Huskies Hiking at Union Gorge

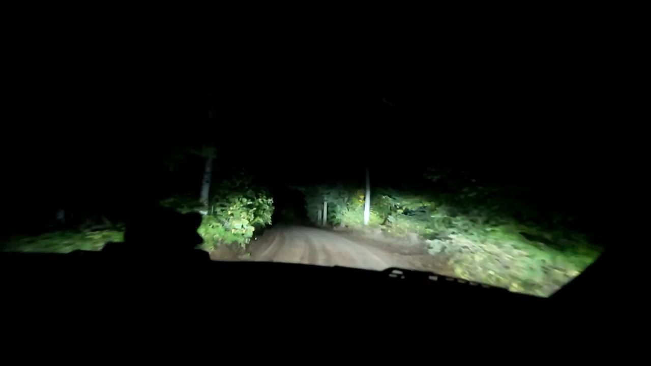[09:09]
so we made it back to camp the dogs ate as you guys saw it got dark and we decided to go jeep in apparently wow i bet that's because there's like a drop off there i don't want to know yeah this is really this is so crazy it said one or not like one way but it said road narrows yeah it was definitely in the arrows yeah i guess if you met somebody you just kind of go okay decide who's gonna back up oh